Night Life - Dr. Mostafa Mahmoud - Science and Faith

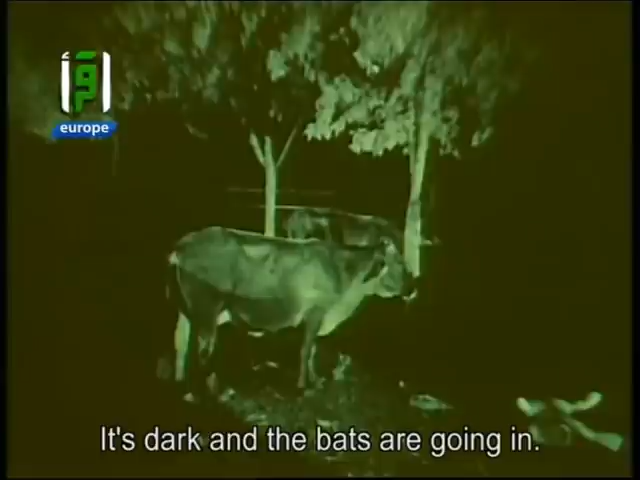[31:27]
شوفوا شوفوا اللابت فين، على رقبة البقرة على الشريان، شوفوا الصغير ده
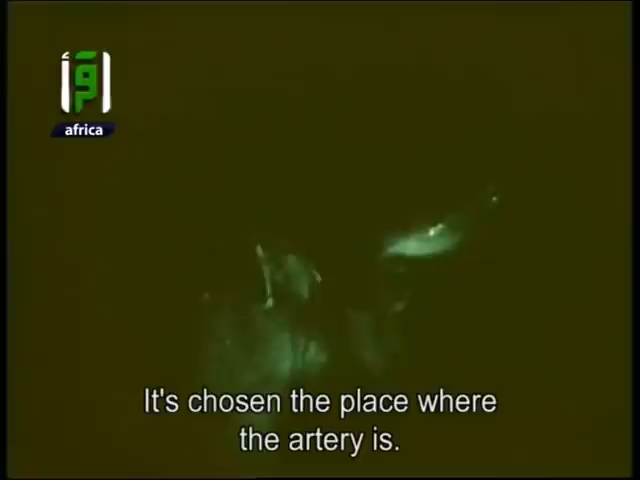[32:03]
البقرة عمالة تهش، مش قادر، مش طايق، ماسك في الرقبة، في العرق بتاع الرقبة
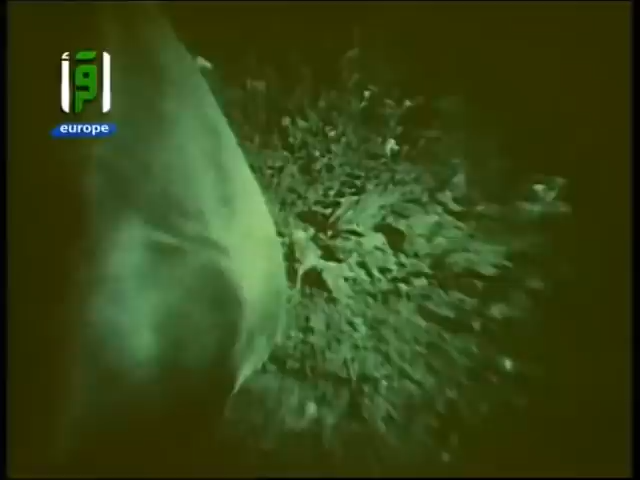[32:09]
يخرمه ويقعد يمص دم. شوفوا ماسك فين،
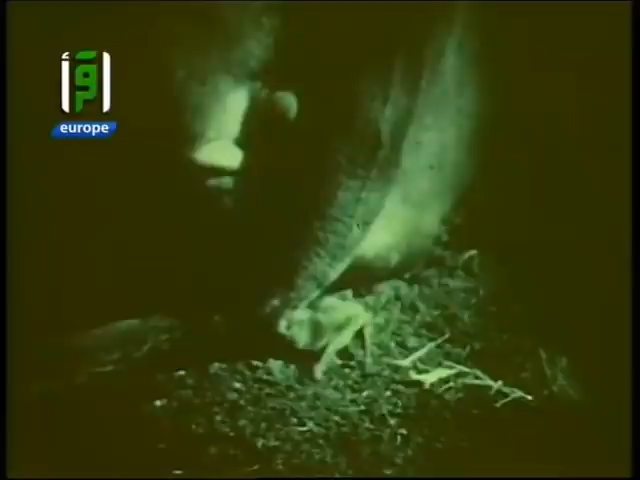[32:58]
شوفوا الاثنين دول، اثنين استلموا بقرة واحدة.
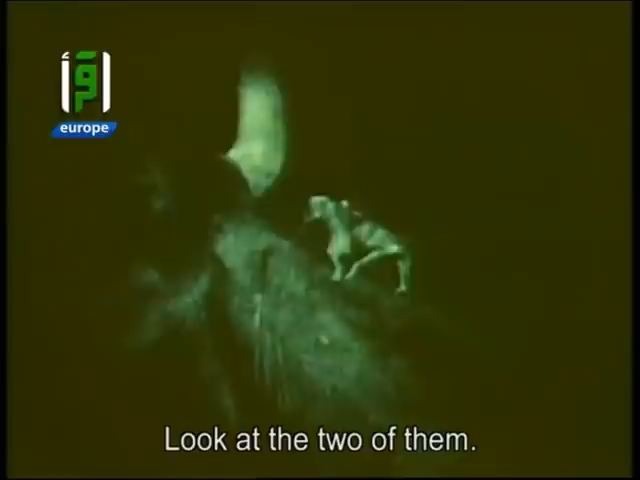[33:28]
شوفوا لابسين جوانتيات، لأن نتيجة امتصاص الدم بعض